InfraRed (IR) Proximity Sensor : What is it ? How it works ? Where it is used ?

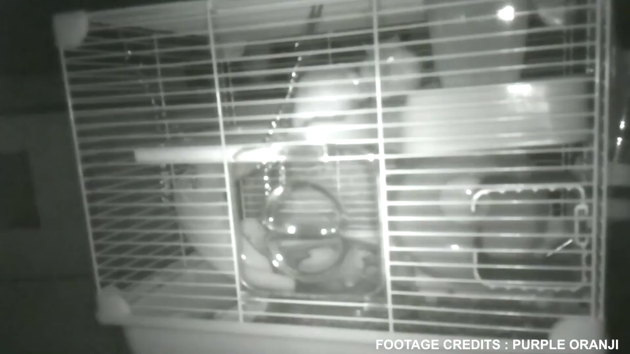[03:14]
That is why IRLDs are used for lighting in night vision cameras. Hope you have learned the basics of the IR proximity sensor.